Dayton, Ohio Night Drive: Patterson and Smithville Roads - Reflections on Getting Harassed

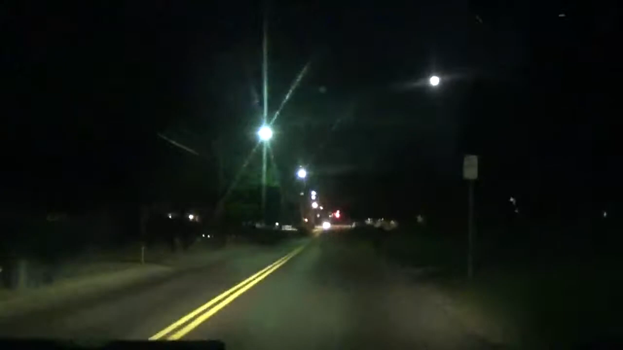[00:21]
I'm going to, I'm driving down Patterson now, I'm tracing my track. This is, this is what I was doing that led to that confrontation, as silly as it may sound. Traveling down Patterson now, the moon now is a lot higher than it was, but before it was a lot bigger and prettier and I wanted to get a clear view of it, to film it. And, um, I wasn't sure, um, where to go to do that.